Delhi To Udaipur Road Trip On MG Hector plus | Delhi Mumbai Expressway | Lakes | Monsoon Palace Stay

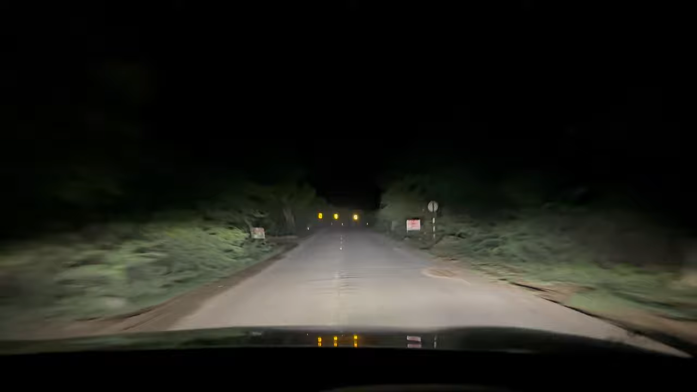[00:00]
गूगल पे भी दिखा रहा है, बाकी हमने दो एक दो लोगों से पूछा भी है, तो उन्होंने भी बताया है, कि ये रस्ता जाता है, बट इशू ये है, किया वो अंडी भूत थी, और हॉरर भी है, क्योंकि एकदर मंधेरा हो रहा है, और आसपास ऐसे जंगल टाइप का है,
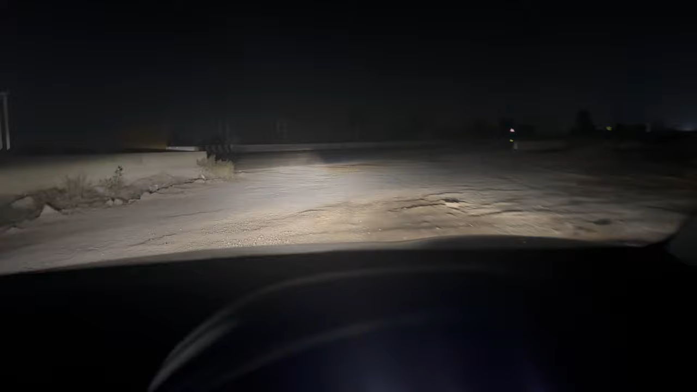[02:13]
हमे अधिकली मुंबई एक्सप्रेस वे तो यहां से स्टार्ट होती है, तो यह बेसिकली बललबगर में पड़ती है यह यह बना नहीं है,
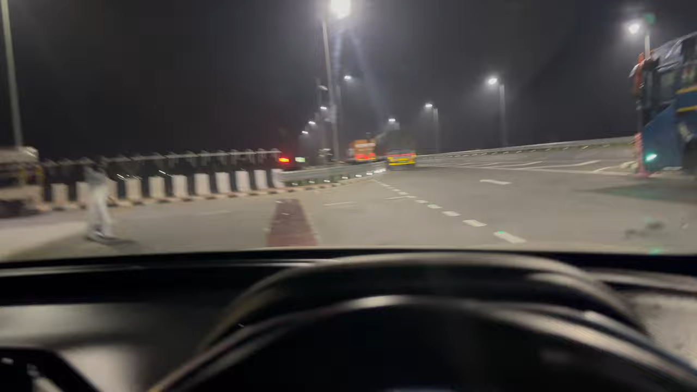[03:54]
आपके पास लेकिन वाश्रूम यार बहुत चोटे-चोटे है इसका मैंने और एक रिव्यू दे चुका हूं अपने फिछले वाले वीडियो में जिसमें मैंने पूरे हाइवे का रिव्यू किया था तो उसमें यही था गयार वाश्रूम इसके चोटे ही है तो मैं
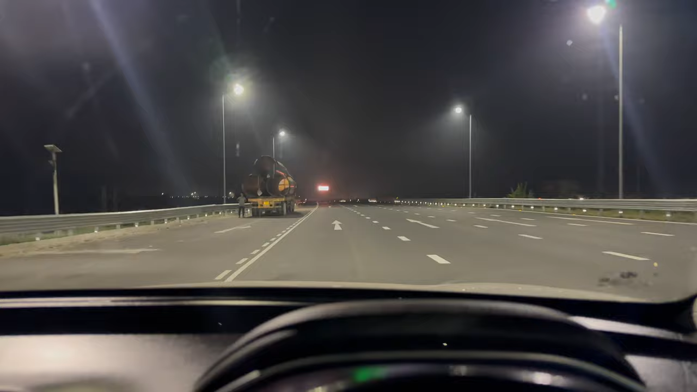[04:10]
बेल्ट ल� अराम से आ रहे थे नीन भी नहीं आ रही है तो दीरे दीरे चल रहे हैं और
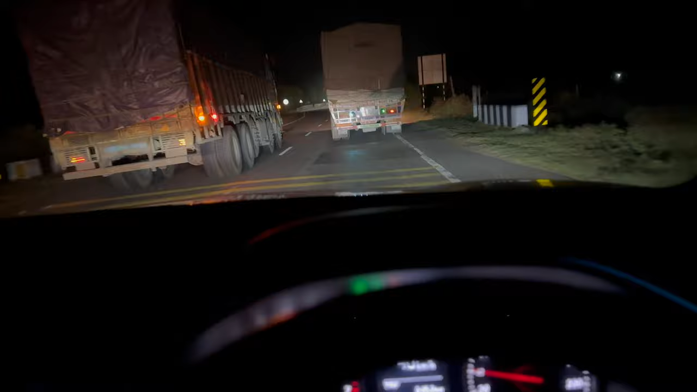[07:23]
लिंक्ड है तो उसमें 430 रुपे कटे हैं तो बेसिकली हम चड़े थे फरीदाबाद से के अगर आप कुड़काओं से भी चड़ोगे तो उत अगर हमें कहा जाना है वो हम आपको दीर दीर बता दे रहेंगे तो गाइस हम
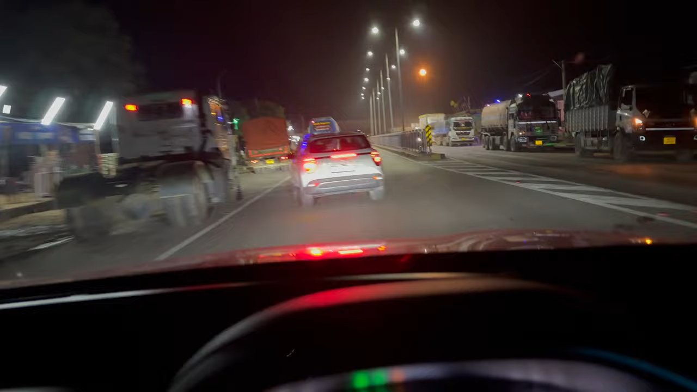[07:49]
ने यह सिंगल आइकेस हम लोग सिंगल रोड से चलते आ रहे थे और फिर यहां पर हम कोटा जैपूर वाले हाईवे पर भी हम चड़ेंगे तो पहले
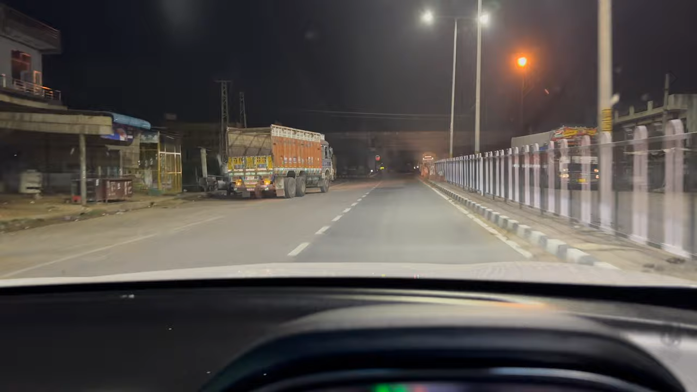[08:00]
में जीप्येच में देख लूँ फिर
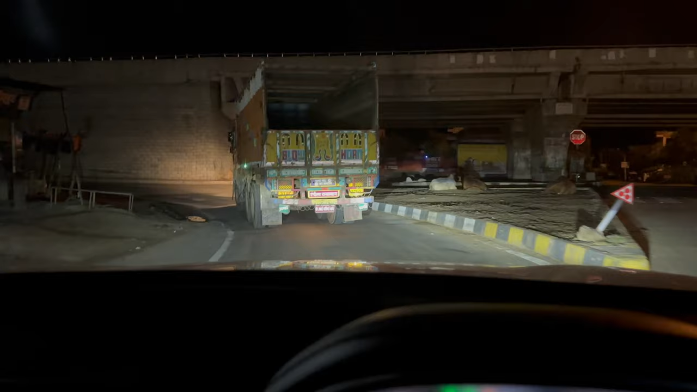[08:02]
आप
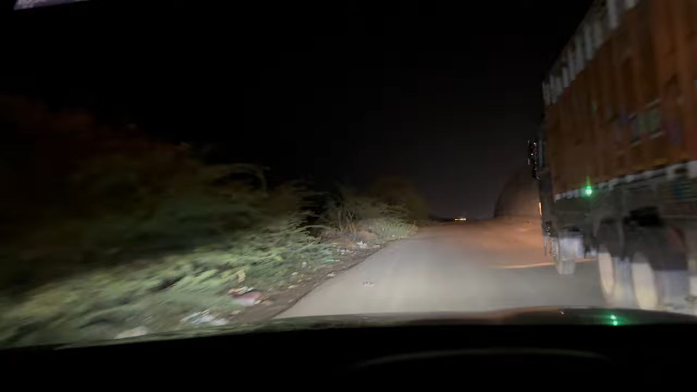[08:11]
तो डीवी एक्सप्रेस में से जब हम उत रहे हैं वहां से हमें कुछ भी अच्छा कुछ थावावा टाइब करनी मिला सब ऐसे ही लोकल से बने हुए हैं बाकि इस हाईवे पे थोड़ी बहुत को उमीद है कुछ अच्छा मिल जाएगा तो रुक के चाह वाई पी लेंगे � पाकि कुछ अभी
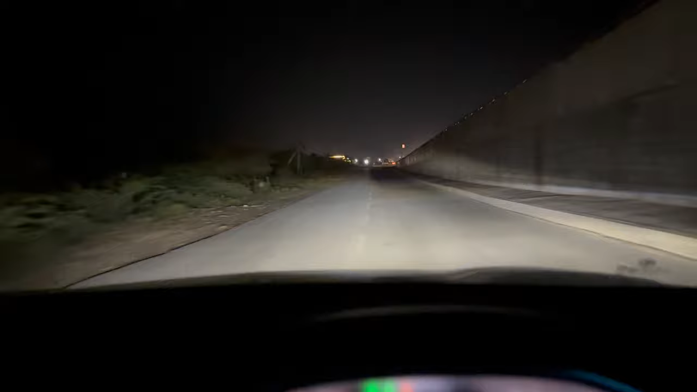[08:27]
तक परोप्रियेट लगा नहीं हमें तो हम रुके भी ना रहा है रात का भी टाइम हो रहा है दो बच के चत्रीश मिनट हो रहे हैं तो इस वचे भी नहीं क्या है क्या नहीं है थोड़ा सदीट के रुखना चाहिए तो गाइस फाइनली
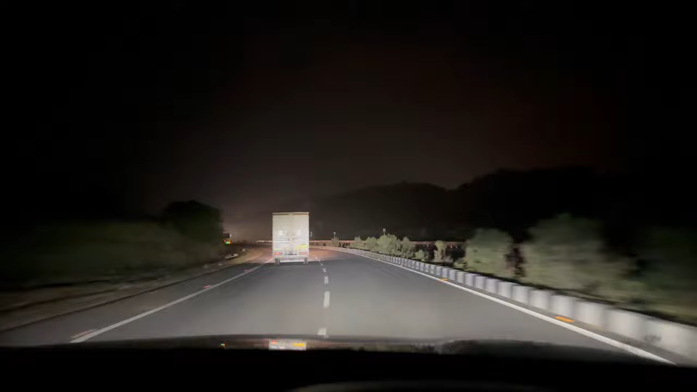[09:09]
तो गाइस अब आप देख सकते हो गई हलके पहाड जो अरावली हिल्स के राजिस्थान के जो पहाड हो हलके दिखाई तेरे होगे आपको पता नहीं कितना नहीं पर डाल दूगा वो नाम एक
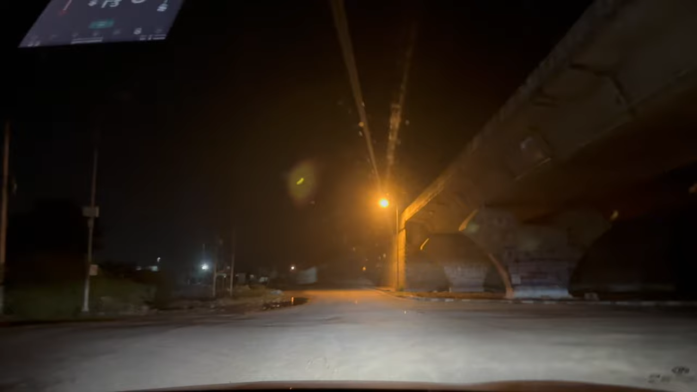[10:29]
और सीधा हम पहुँचेंगे चिटाओडगर तो यह से आप देख सकते हो एक रोड जाती है जो कि भीलवारा की तरफ से जाती है और एक डोड जाती है तो चित्तोर गड़ होते हो जाती है so we are going from this road and kind of lonely over here तो देखते हैं आगे
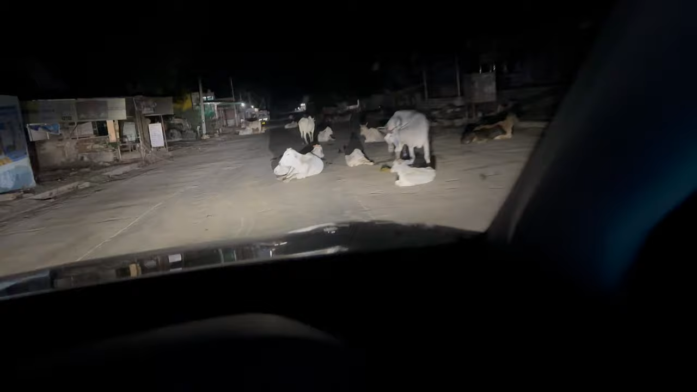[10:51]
तो गाइस जब भी आप यह उदेपुर यह चित्तोर गड़ वाली रोड से आएंगे तो आपको यह बहुत सारी गाइस मिलेंगी जो आपका वेलकम करेंगी और इनको आप हाई बोलते हुए जाहें जब भी आप
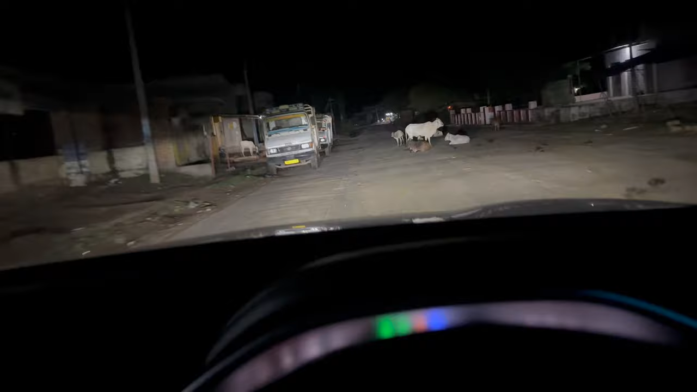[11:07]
यहां से आएं और इन लोग की पार्टी चल रही होती है
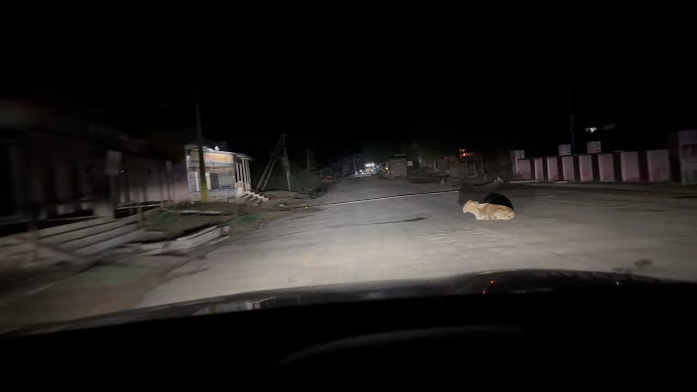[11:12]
मतलब रात में दिन में दिन में तो पता नहीं लेकिन रात में इन लोग की पार्टी चल रही होती है मस्त तो इनको डिस्टब ना करें और साइड से निकल जाए लो कैमरा भी गरिए देखरो